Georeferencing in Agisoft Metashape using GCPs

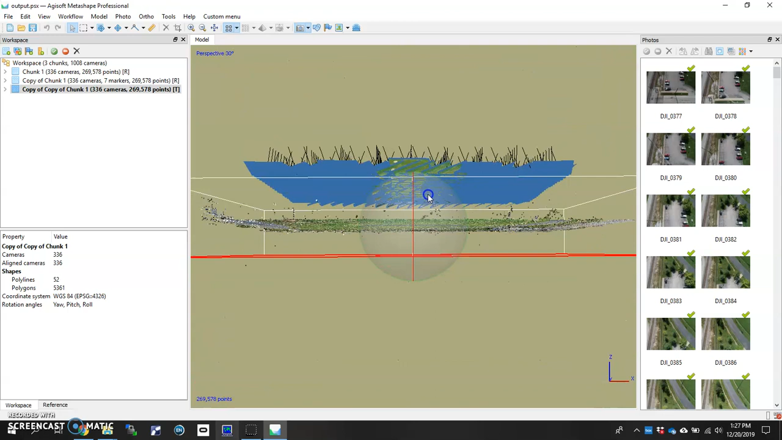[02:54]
And here we actually use the flight path where it going back and forth in one direction and then it turns this grid 90 degrees and then starts to go back and forth in another direction. So this is good for actually creating maps, you know, orthophotos and also digital surface models in a systematic way. So we're assuming here in this tutorial that you've already run the alignment, everything checks out OK.
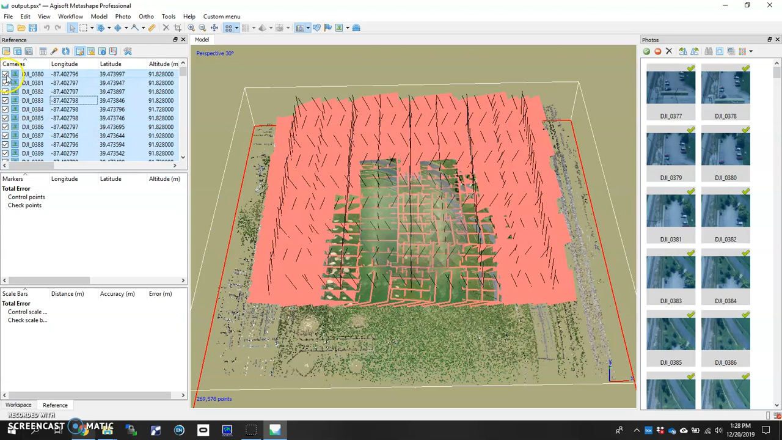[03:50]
We want to uncheck that because we're going to actually use a different set of coordinates to georeference this model because these don't quite have as much accuracy as we want. So I'm going to highlight them all, which you can easily do by clicking Control-A and then one of those check boxes and they're all unchecked. OK, so that's done.
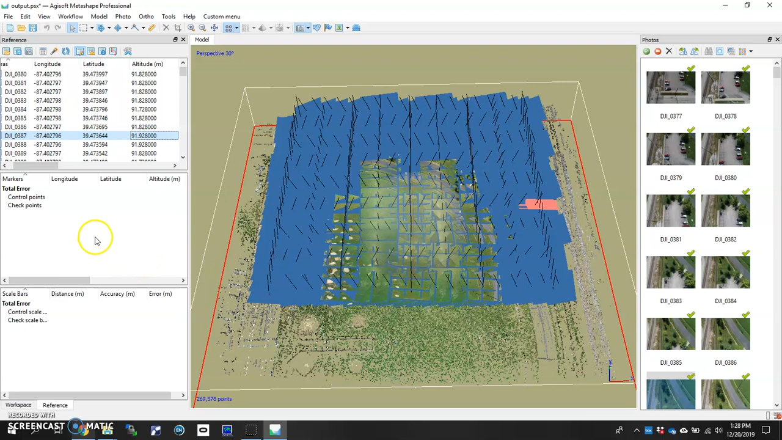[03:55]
Now we're actually going to run a mesh at
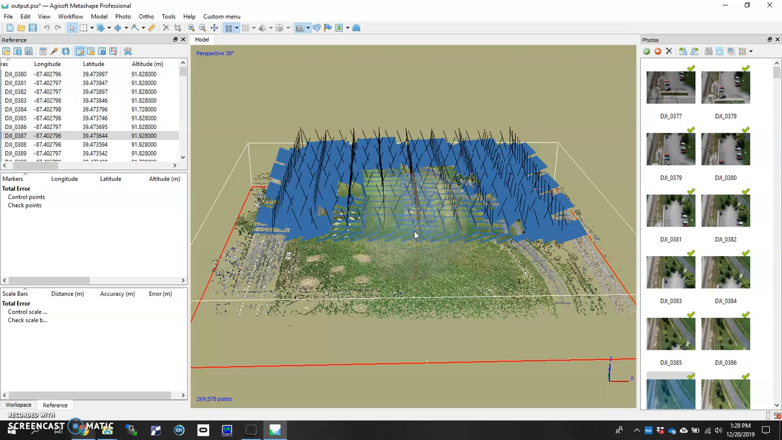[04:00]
200,000 polys just to get a solid surface here that we can plant these these points down as we mark them and you'll you'll see what I mean in just a moment what I what what we're doing there.
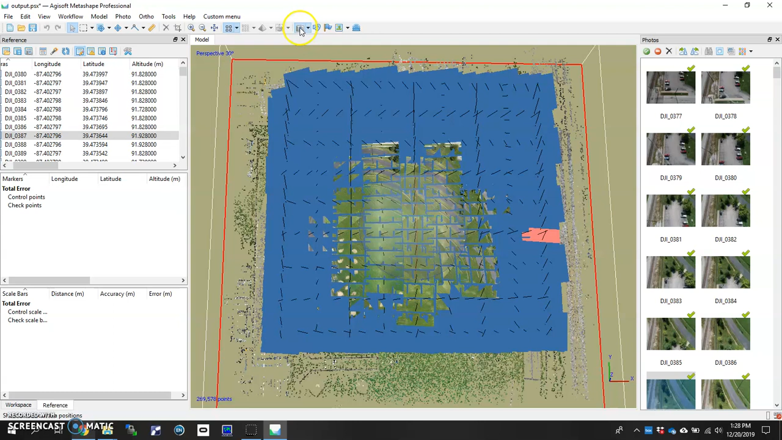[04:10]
So I'm going to turn off our cameras just so we can see the the baseball field and I'm going to go to workflow. I'm going to go to mesh skipping dense cloud.
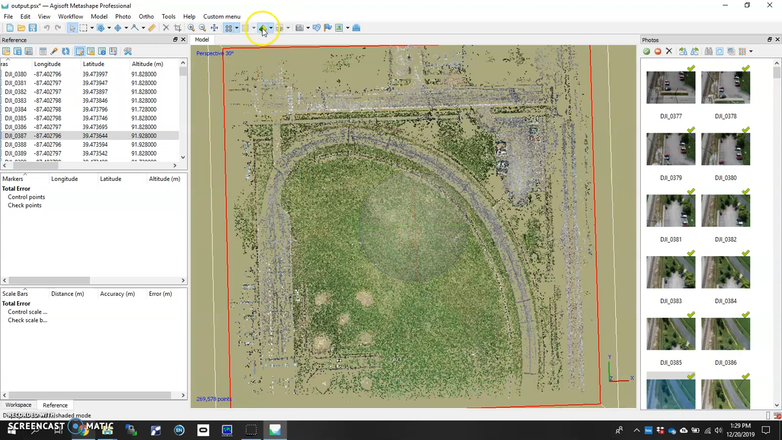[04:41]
Look at it and as you can see it's not going to look great. It's not supposed to look great because we're not done.
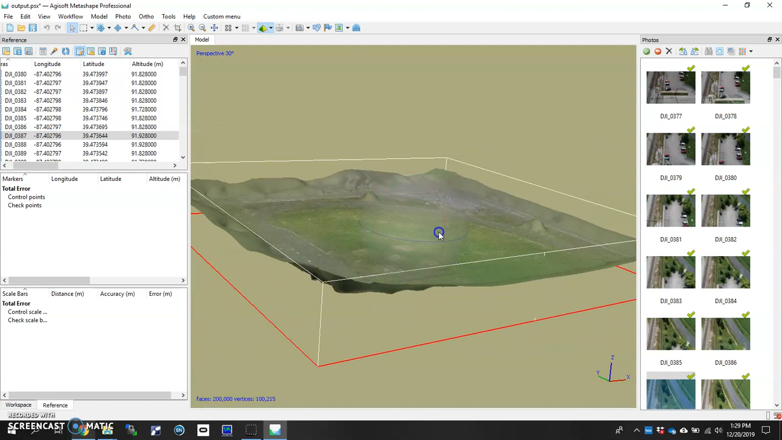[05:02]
So so that like I said this is a temporary mesh we're just doing it so we have a solid place to put those points down on when we're when we're assigning coordinate.
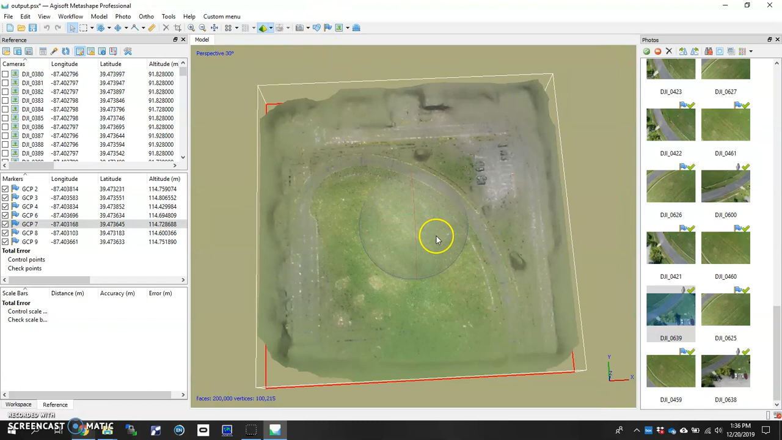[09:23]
Now if you look at the model in the model view of shutting that shutting out one of these the photo itself click the flag and you'll actually see where the GCPs roughly are based on the coordinates that you put in there.